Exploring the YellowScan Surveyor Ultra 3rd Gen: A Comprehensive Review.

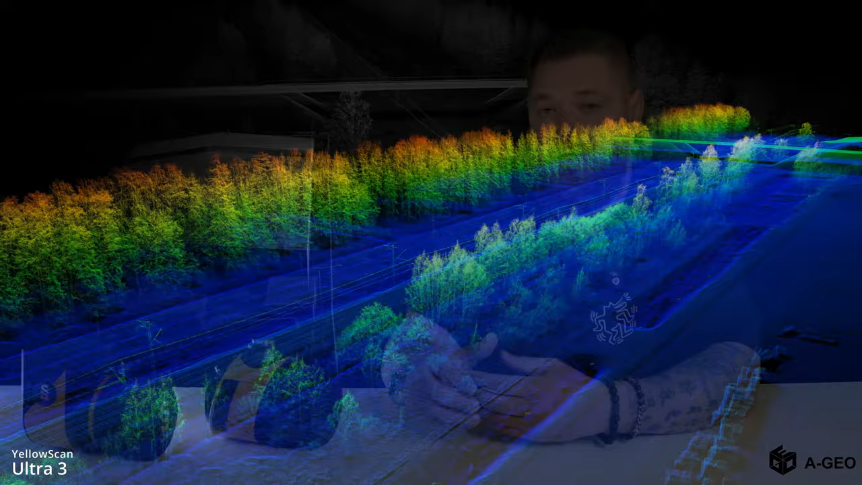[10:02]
It's not like it's worse, but I think it's a bit better and in accuracy.
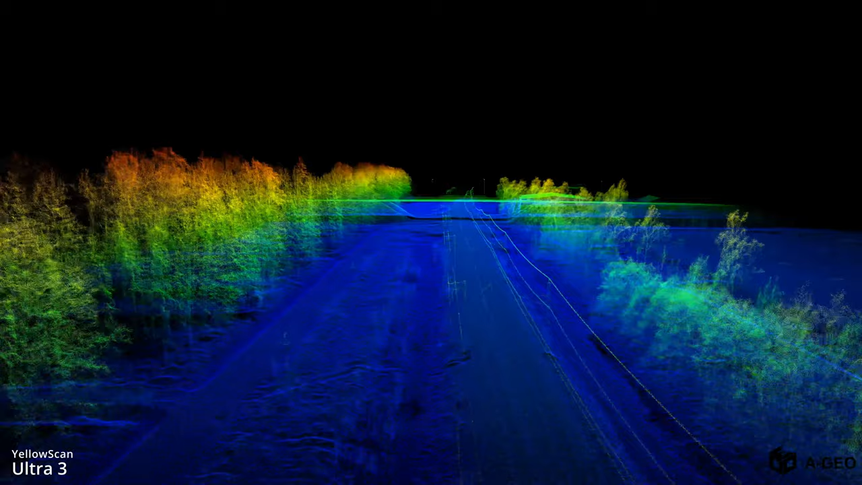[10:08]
If you compare, for example, technical specification of these two units. And then, you also can see the design of this system is totally different.